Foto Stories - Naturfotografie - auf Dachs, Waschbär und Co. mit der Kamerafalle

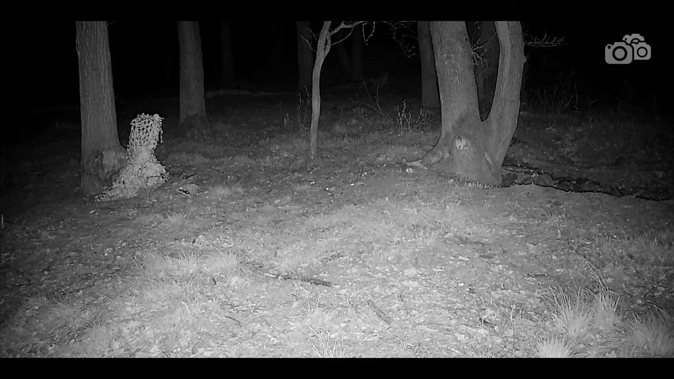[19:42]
Die Mäuse wollte ich natürlich eigentlich am Ort halten. Denn die sollten mir den Fuchs anlocken. Aber der ist sehr clever und hat sich nicht fotografieren lassen. Und das seht ihr hier auf den Aufnahmen meiner Trailcam.
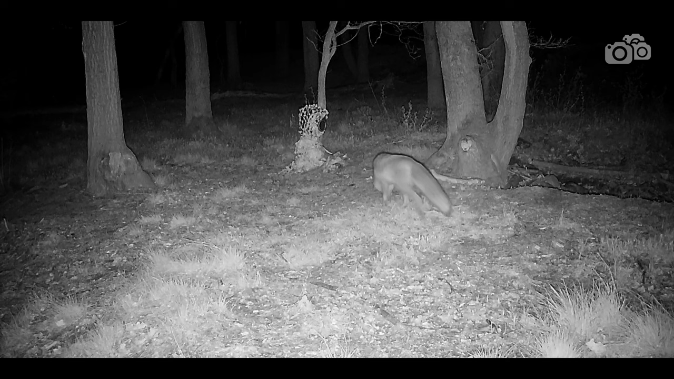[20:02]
Der Fuchs steht also noch auf meiner Liste. Mal schauen, ob ich ihn in diesem Jahr noch mal schön ablichten kann.